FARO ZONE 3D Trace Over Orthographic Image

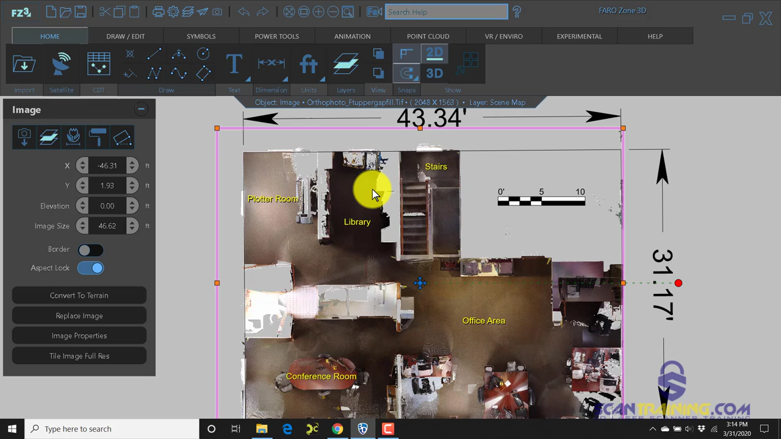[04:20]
image that we brought in.
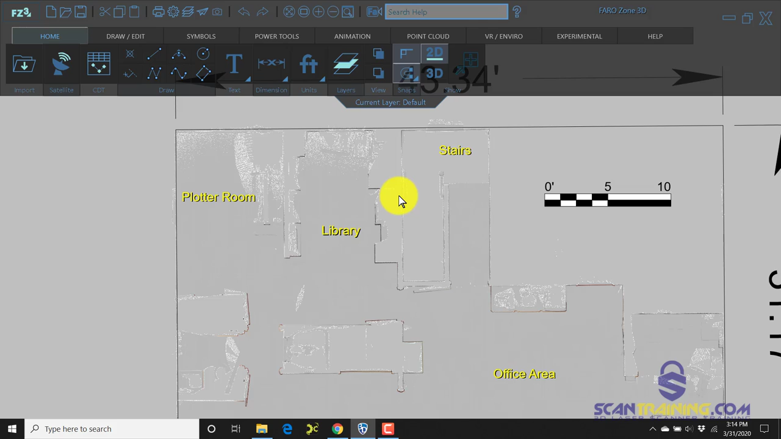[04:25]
I'll delete it. And now we have the clear view. So to give you an idea of what those look like.
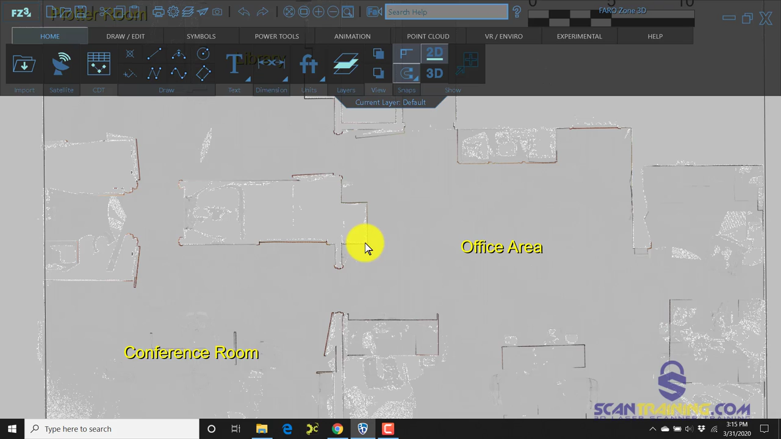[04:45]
Simply by clicking on the draw continuous line command.
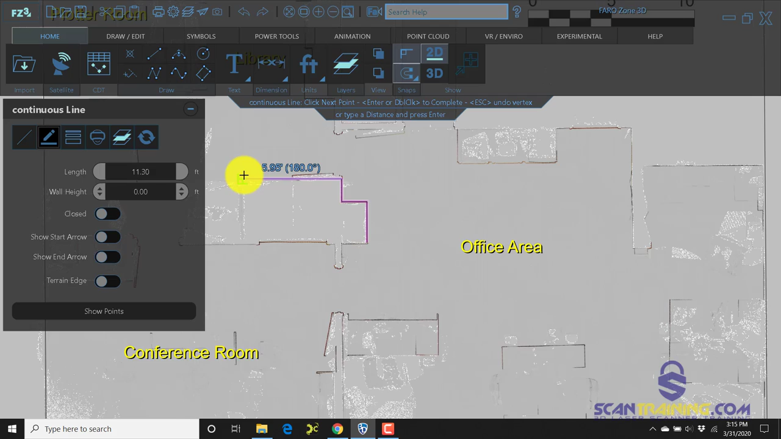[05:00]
We can go back and adjust these lines to match exactly where they need to go.
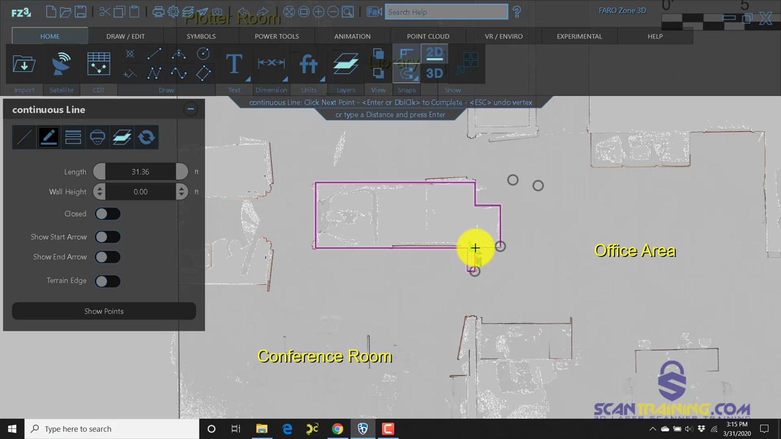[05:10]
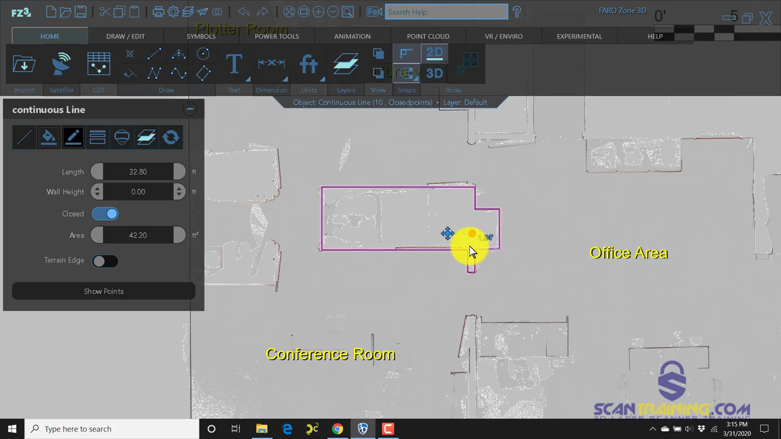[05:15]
The tools in this program are really powerful in that they allow you to grab these
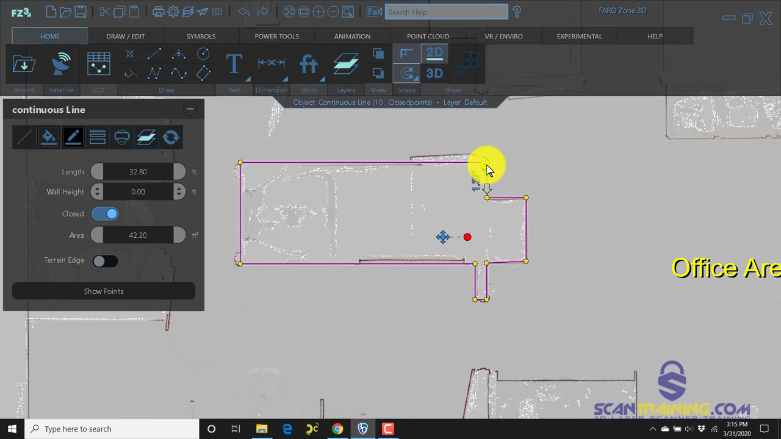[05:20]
small nodes and adjust as needed.
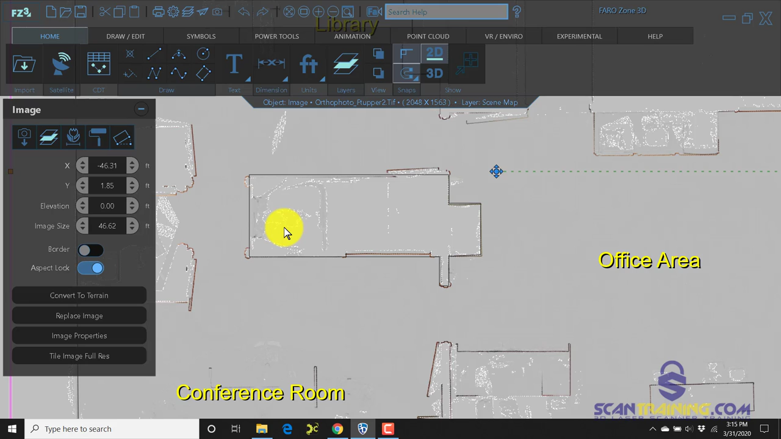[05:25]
And adding doors is really simple.
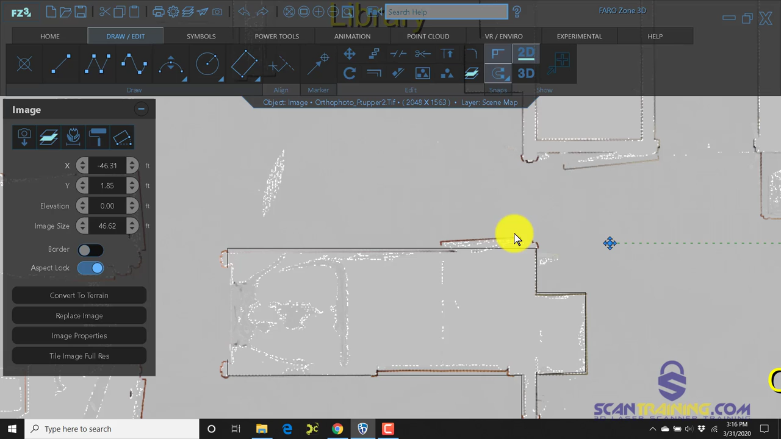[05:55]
So we could trace over that if we like.